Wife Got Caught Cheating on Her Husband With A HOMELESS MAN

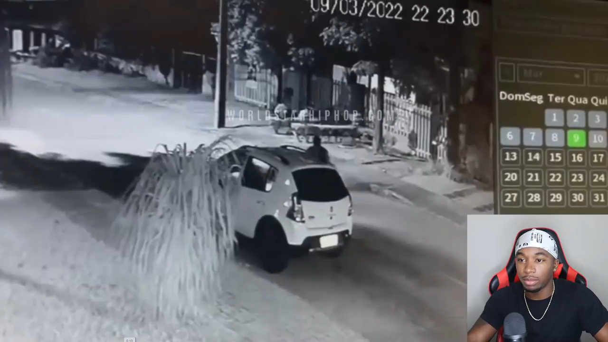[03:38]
You know what I'm saying? So this is the girl that got caught cheating. This is the cheater.
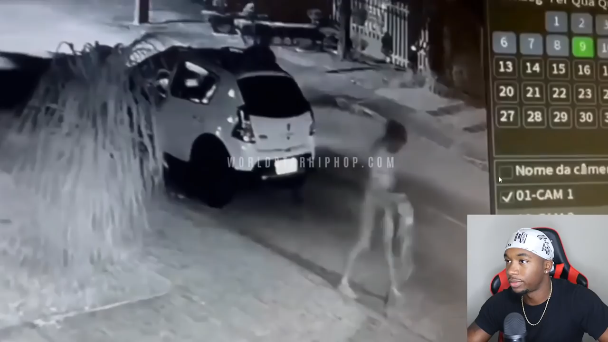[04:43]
Oh, wait. That's the dude? Look at this. Oh, snap. Oh, y'all can't see it, but I'm smart. You got to look at the shadows. Look at the shadows in the bottom right corner. You know what I'm saying? This is the, I guess this is the guy running back. I'm going to explain it. This is the homeless guy. Then this is the guy. Let's go beat him up. Watch, watch. Now watch the shadows because they're going to come out the camera. Watch the shadows. Mink. He molly whopped him and now he's on the floor. Sleep. Slumber. What is he doing?
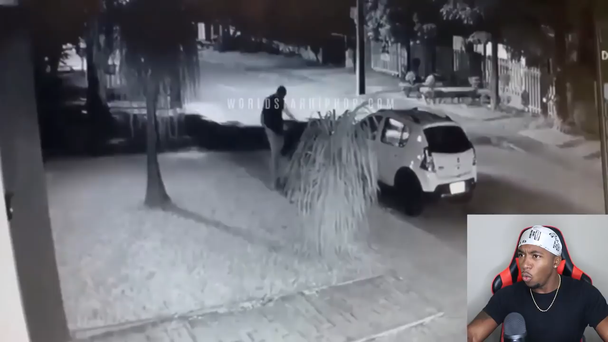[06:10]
Oh, god. I told y'all it looked like somebody kicked him in the ribs or something. That was the kick right there. Watch this. Watch this. He done charged that jaw up. Watch. Charge, boom. Oh, stepping on him. Dang. Oh, snap. He down bad. Oh, he got a gun. Oh, that's a phone. Never mind. Oh, why are you still punching him? He's asleep. Why are you punching him? He already asleep, man. The man is literally slumbered and you're still hitting him.